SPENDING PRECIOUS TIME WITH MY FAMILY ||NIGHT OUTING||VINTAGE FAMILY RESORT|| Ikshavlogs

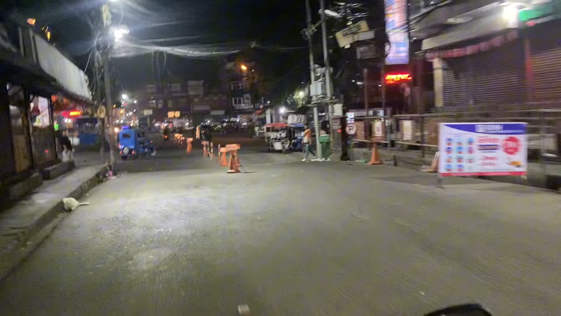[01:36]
बजीतिर चाहिँ भानुचोकमा यस्तो सुनसान हुन्छ अनि शीतल हुन्छ है